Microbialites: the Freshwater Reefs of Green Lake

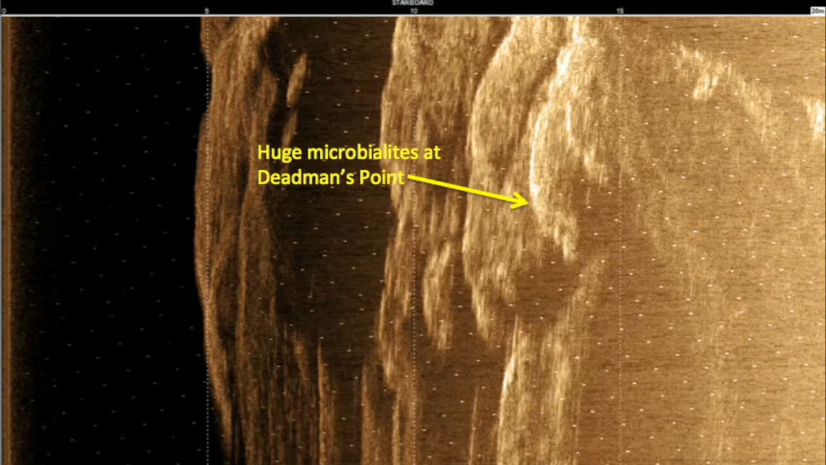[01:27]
Here are some of the images they collected during the scanning operation.